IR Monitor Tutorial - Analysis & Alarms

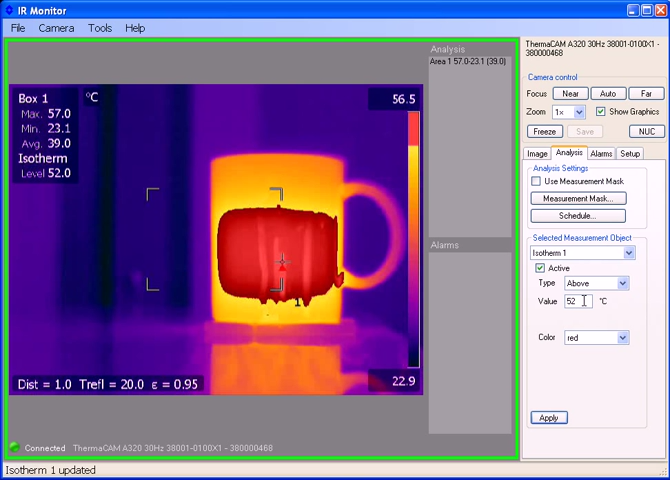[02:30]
On screen: max 57.0°C, min 23.1°C, scale top 56.5°C, scale bottom 22.9°C
It also is nice if there's critical vessel monitoring where anything above a given temperature threshold should be colored because it triggers a visual alarm for the user. I'm going to go ahead and turn off the isotherm and let's take a look at how our analysis tools can generate alarms. We can use up to eight different alarms and they can be used for measurement tools, digital inputs, or temperature sensors. In this case, I'm going to base it off of the measurement tool. I'm going to choose the active and since we have the area box open, let's choose area one.
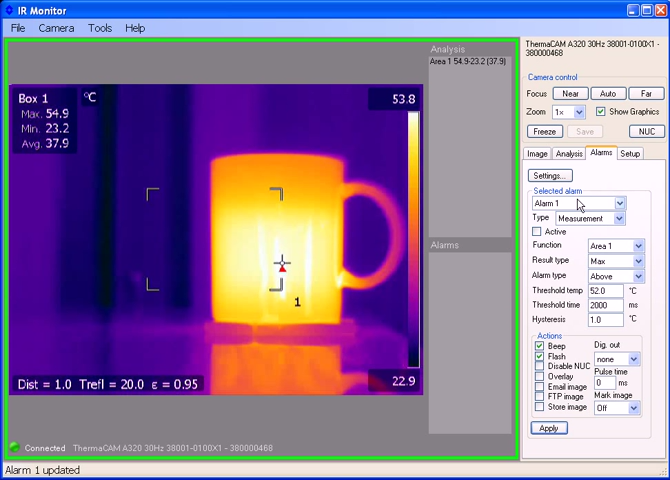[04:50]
On screen: max 54.9°C, min 23.2°C
So let's go ahead and turn the alarm off. You'll notice when the alarm is going, we did have an alarm event log right there that we could view as well. And that's alarms. It's pretty straightforward and easy to use. So you're going to notice. I'm going to click on the alarm and ready to take a seat in the background. Okay.